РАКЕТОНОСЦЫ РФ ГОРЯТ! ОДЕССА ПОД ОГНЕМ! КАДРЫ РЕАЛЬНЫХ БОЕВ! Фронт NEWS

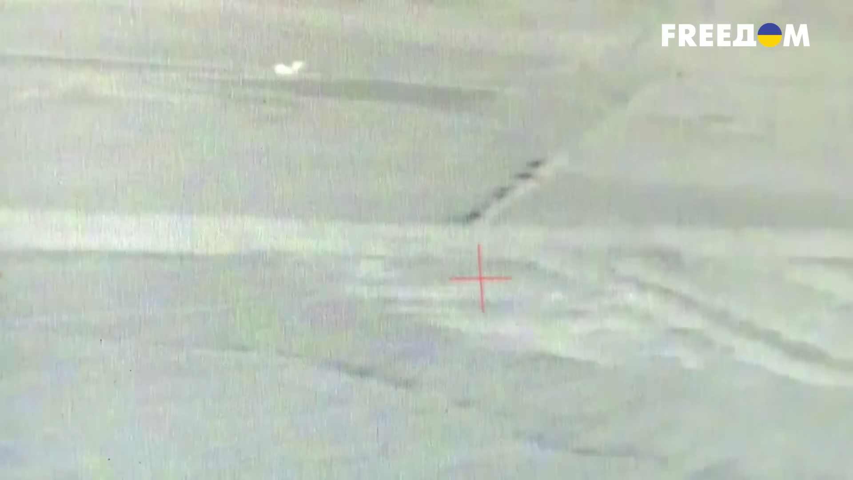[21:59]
Здесь ночью была обнаружена работа вражеского града по нашим позициям.
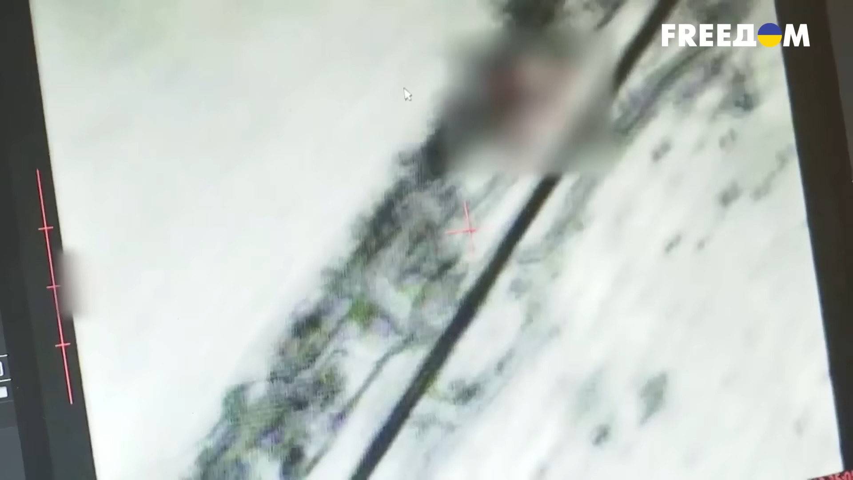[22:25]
Именно эти снятые фурией кадры дали понять, россияне готовят очередной штурм, говорят военные.
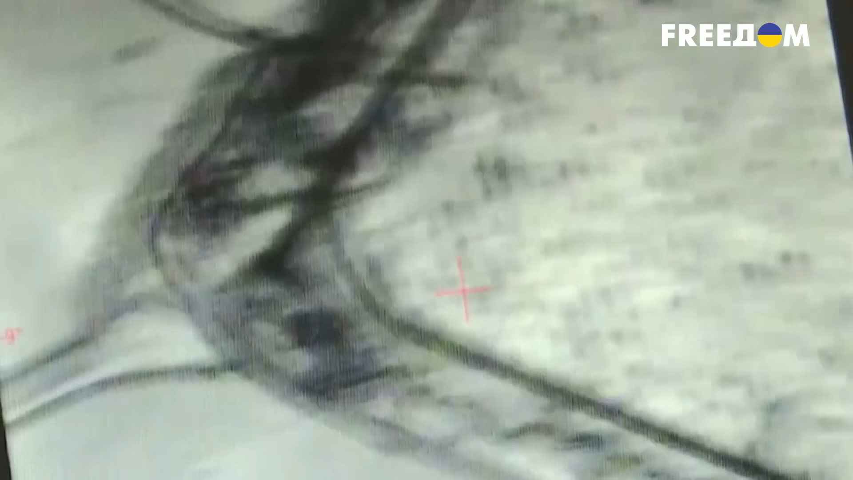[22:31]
Уже утром несколько единиц вражеской техники
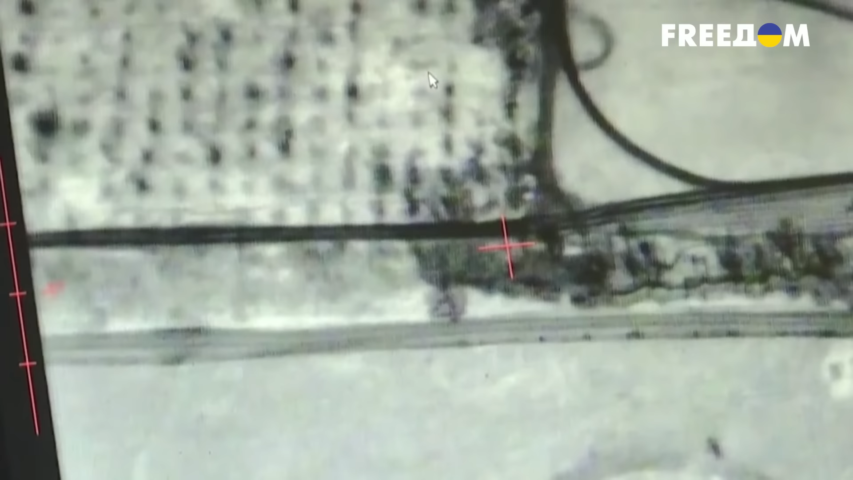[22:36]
двинулись на нашу пехоту и сгорели в полях около Новомихайловки.